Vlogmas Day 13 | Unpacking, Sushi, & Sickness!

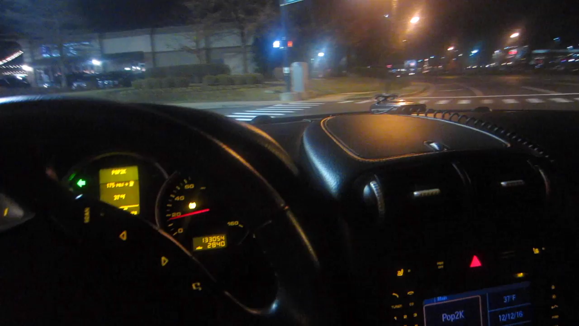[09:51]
I think a lot more people follow me on YouTube than on Snapchat. So, I'm going to show you. I love coming here to get dinner. Because, I just think it's so pretty. I love zigzag lights on a street, you know.
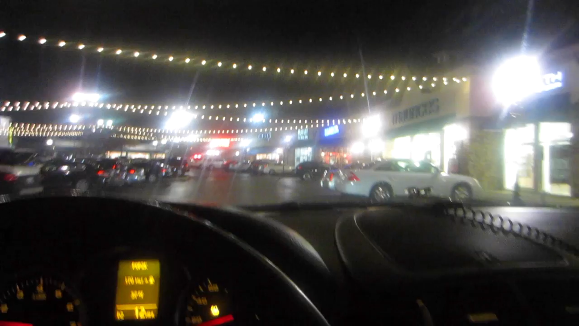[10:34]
Their sushi is so good. But, I just think this little plaza is adorable. But, there's like no need for me to go to the mall when I have all this right here. You know what I'm saying? Um, that's why I'm never out in like downtown Lexington.
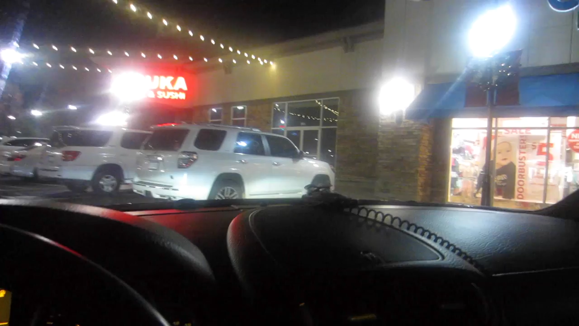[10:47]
Unless, we do something like, um, ice skating like we did the other day, right?
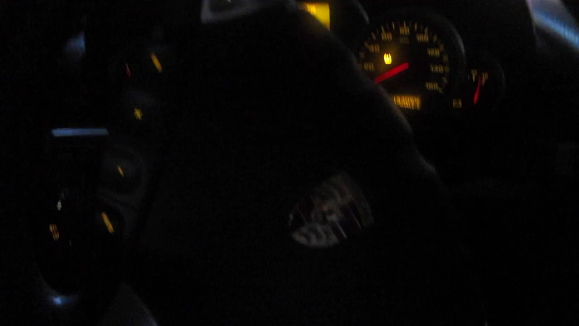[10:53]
So, all right. I'm gonna run in and get our food. I'll be right. All right. And, we are back off. I was in there all of two minutes. They're really fast in there. But, I was gonna show you some of these stores. White House, Black Market. Watch out, little people.
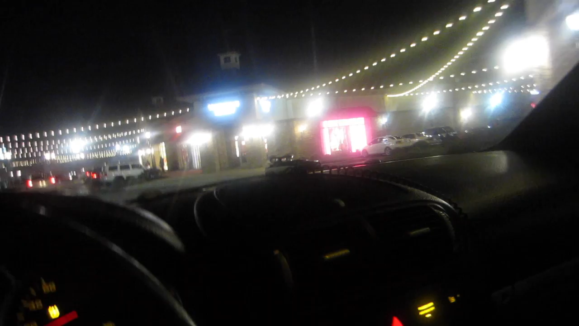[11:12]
Uh, Vicki's Secret here, honey. Which, I definitely take advantage of that being close by.
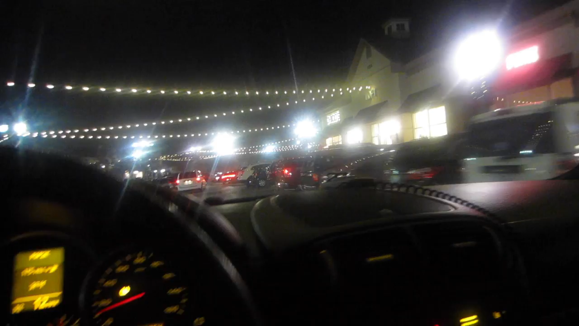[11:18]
Justice, Children's Place, um, American Eagle, Chico's. I don't know what this Francesca's is, but it looks promising. Love Express, God knows. Gap. I thought this place over here would be called E-Ching, but, no.
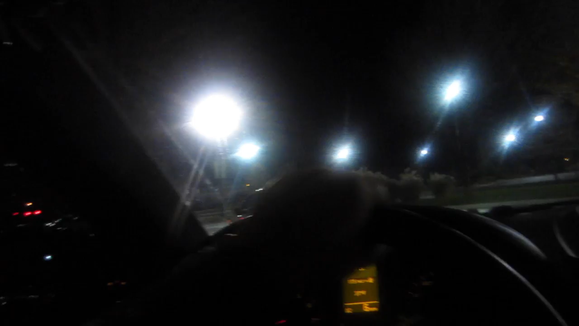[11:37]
They call it I-Ching, but, H.H. Gregg. Bunch of stuff right out here.
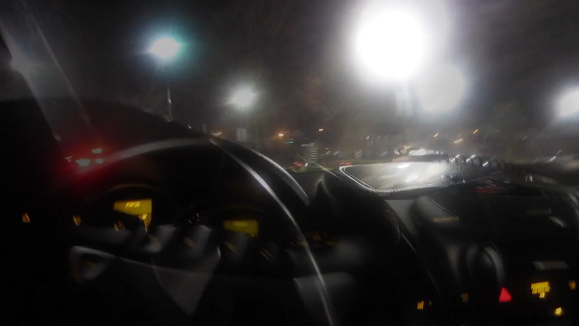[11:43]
And, we adore this restaurant right here. Bonefish Grill. Yum.